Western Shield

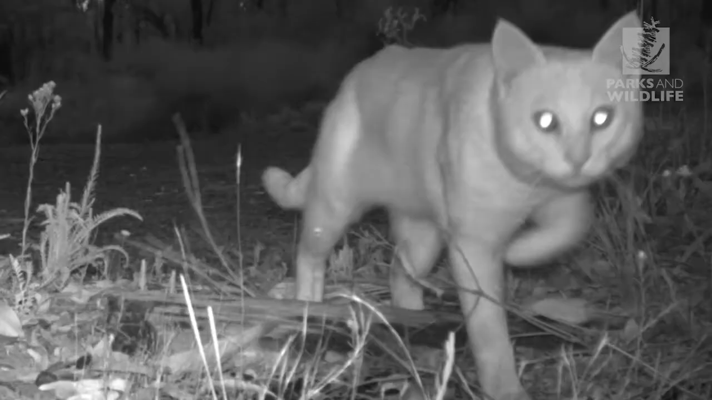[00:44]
Western Shield is saving Western Australia's wildlife from predators such as feral cats and foxes.
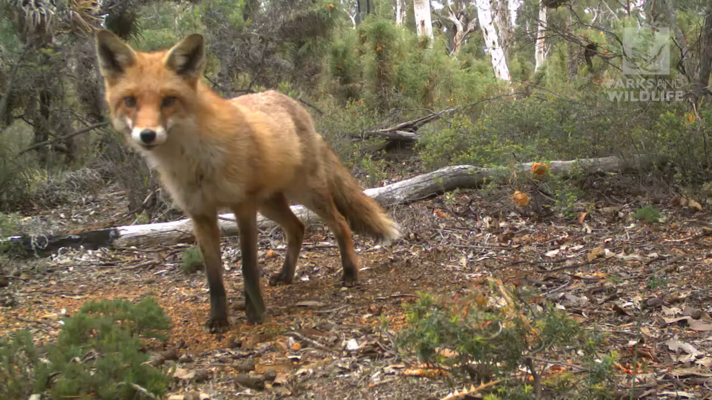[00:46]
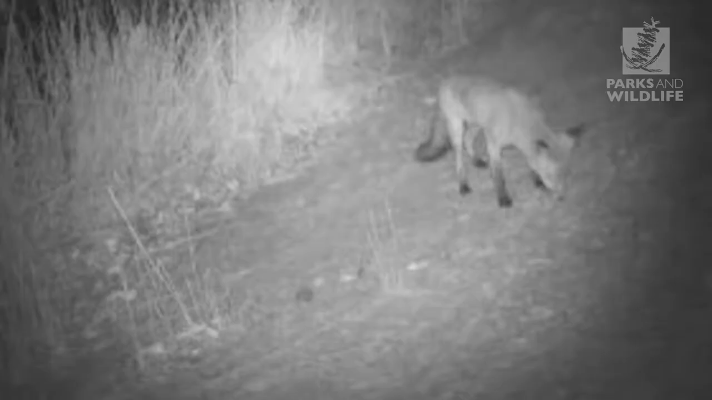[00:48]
These relentless hunters have
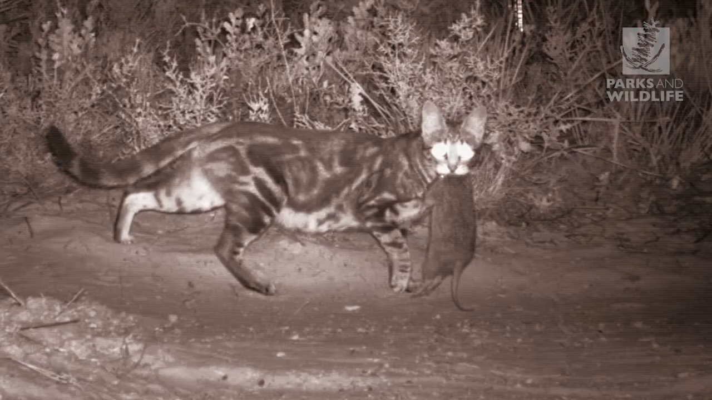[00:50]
brought dozens of native species to the brink of extinction.